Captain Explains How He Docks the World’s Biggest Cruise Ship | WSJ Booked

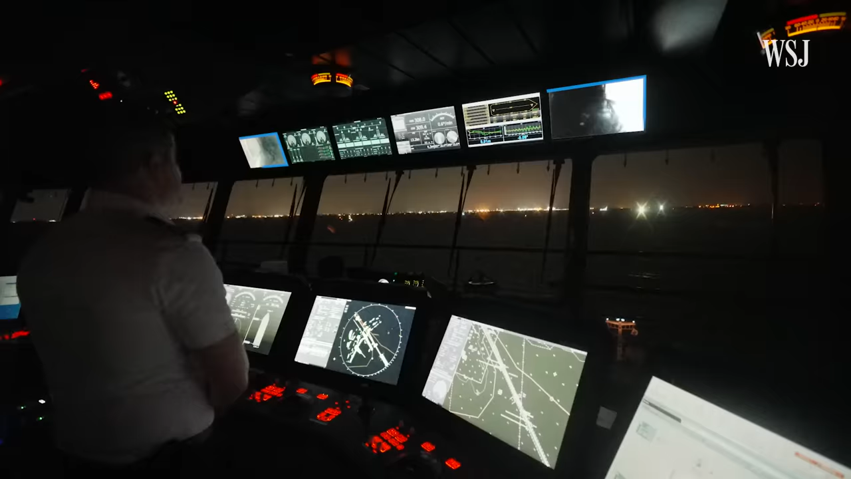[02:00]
Cameras and radars help the captain assess the distance between the ship and the dock.